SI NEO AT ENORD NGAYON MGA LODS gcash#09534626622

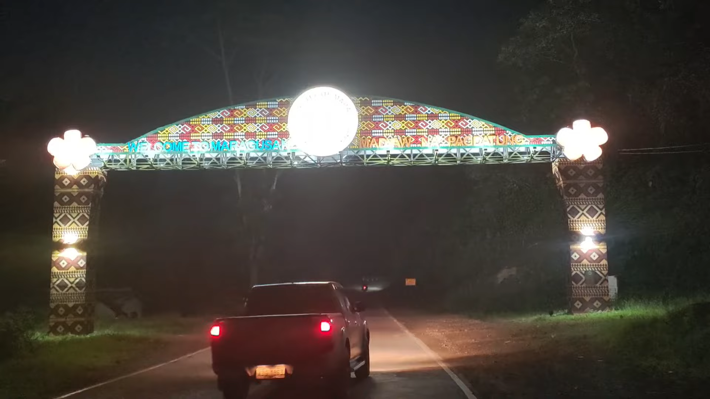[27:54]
Mga lods, pag punta kayo na Maragusan, ito yung makikita nyo muna bago kayo dadating. Sobrang ganda ito mga lods, picture taking. Napakaganda ito mga lods. Ayan, panoorin nyo lang maigi mga lods.